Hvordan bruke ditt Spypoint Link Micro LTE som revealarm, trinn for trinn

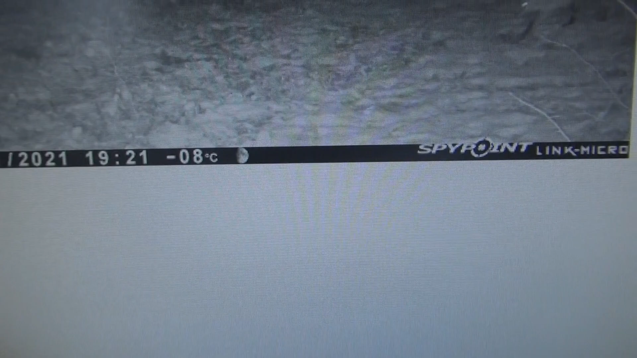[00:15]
januar, da er det 1921, der kommer det en rev inn i bildet.
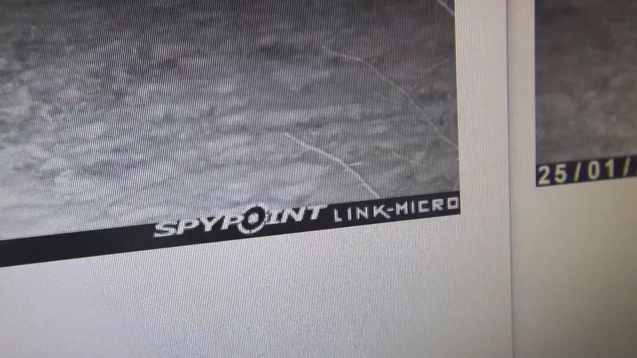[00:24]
Og så ser du den samme reven, 25.
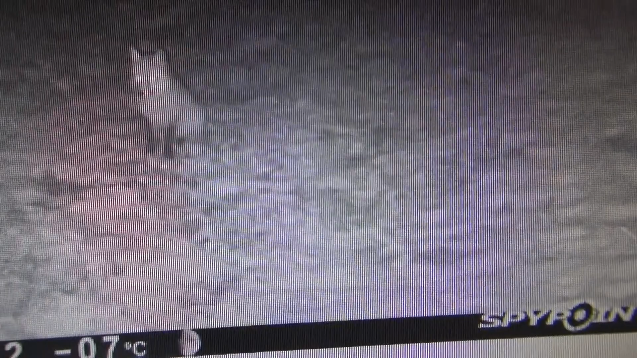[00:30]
januar 1922, der sitter den og kikker mot kamera, for kamera står bare en halv meter fra bakken akkurat her. Og så, 25.
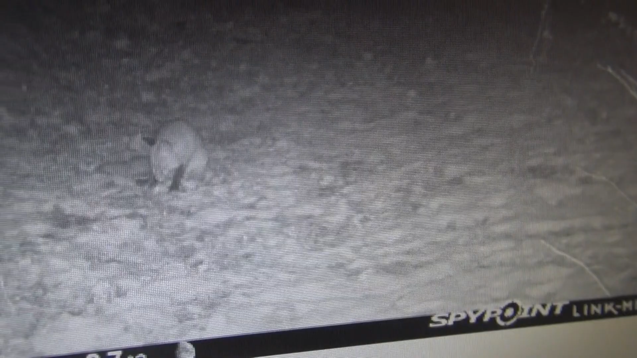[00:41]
januar 1924, der sitter reven og vasker poten sin, og kamera laver så lite lyd at reven blir ikke skremt og springer av gårde.
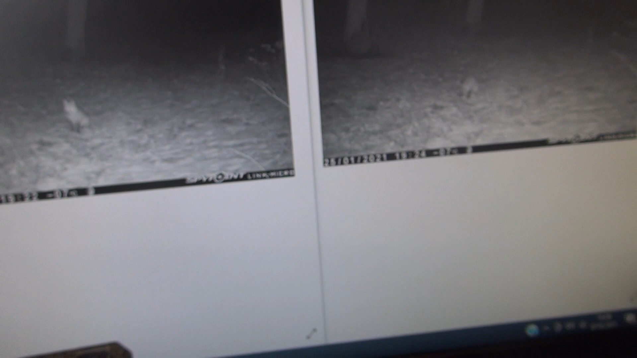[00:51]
Og hvis du virkelig vil gjøre det her ordentlig, så tar du kamera, kjøper det stativet jeg har til å skru fast, så du kan vinkle det, eller setter en svær kubbe bak før du strammer det til,
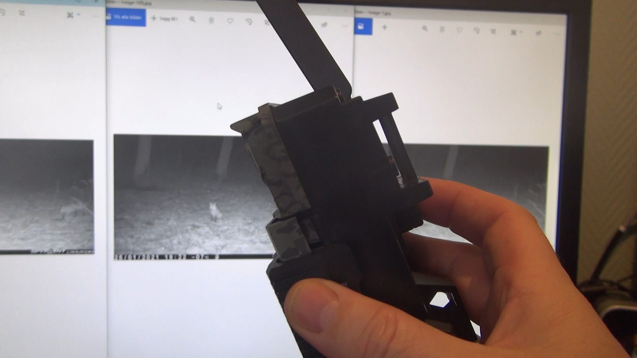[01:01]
sånn at kamera blir stående, ikke sånn, nære bakken, men sånn, halvannen til to meter høyt opp, sånn at ikke reven ser det røde lyset når du blir tatt bildet.
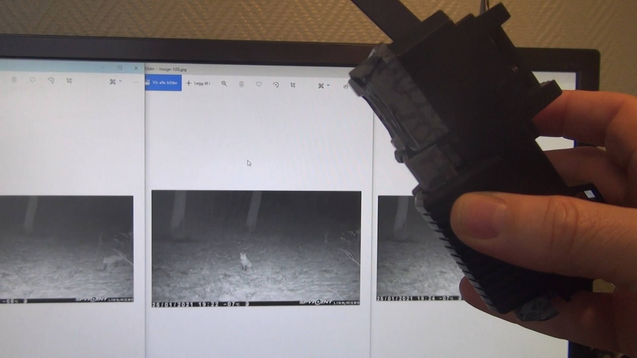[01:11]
Da har du et kamera som er omtrent helt umulig for revene å høre eller se, og da er du veldig godt i gang.
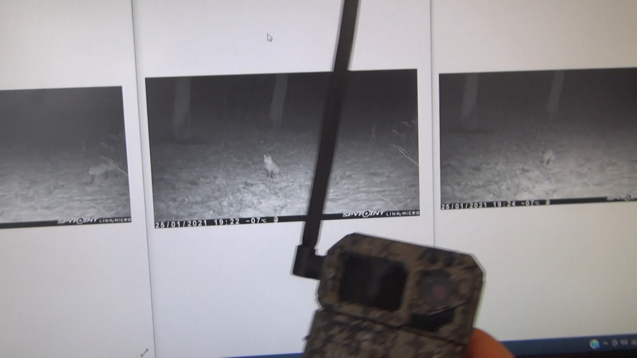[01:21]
Nå skal vi se hvordan du stiller kamera.